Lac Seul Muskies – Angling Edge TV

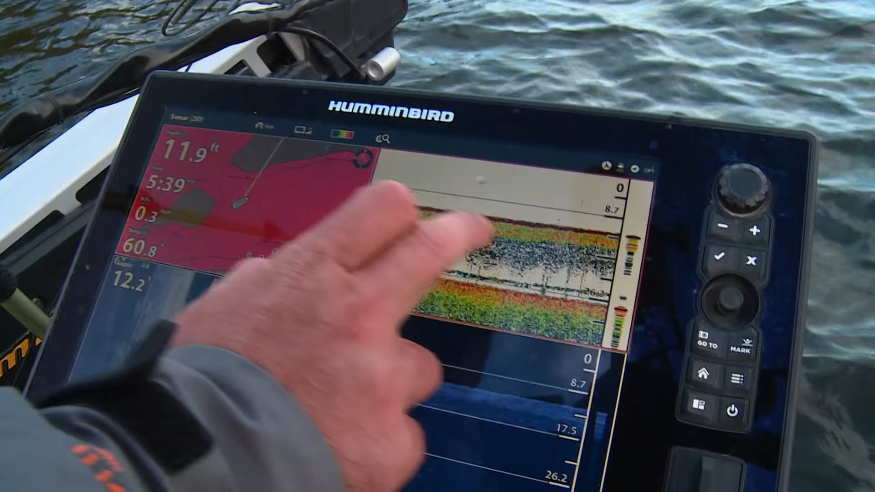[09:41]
On screen: depth 11.9 ft
We've seen a couple now show up on the depth finder and the snack down.
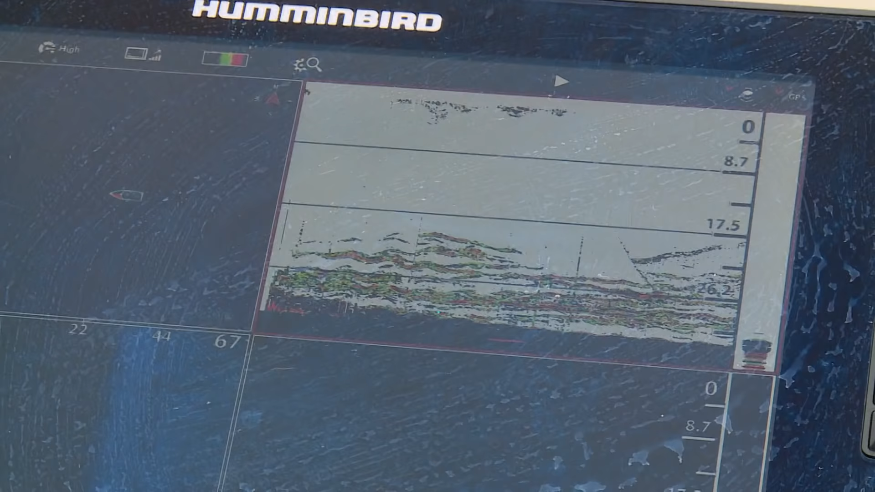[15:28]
The other thing is obviously sonar it's a big deal so we're using our graphs this time of year especially when we're looking for walleyes in deep water.
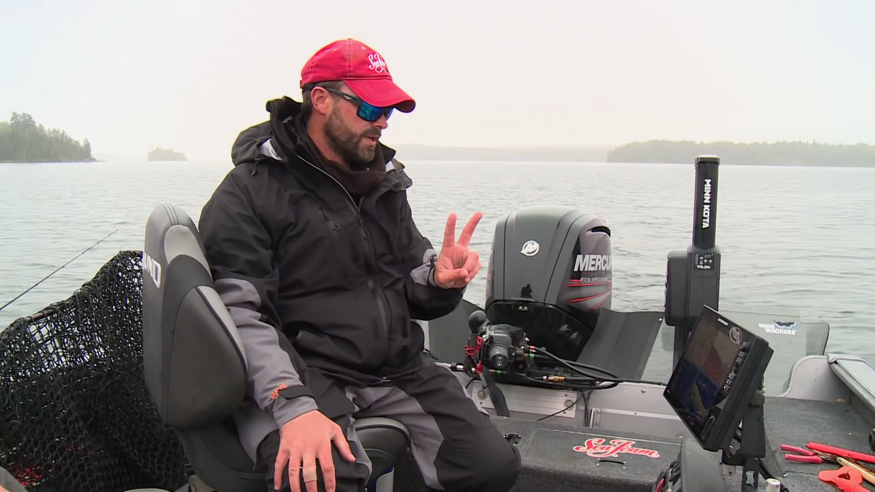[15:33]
So there's two screens that I have set up for fishing up here when I'm like looking for fish and fishing I've got the quadrants set up to the GPS,
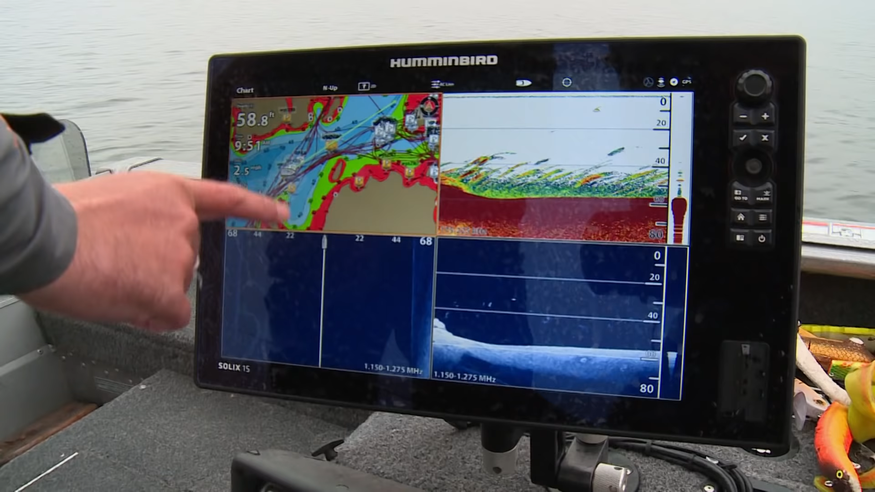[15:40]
side imaging, down imaging and 2D sonar.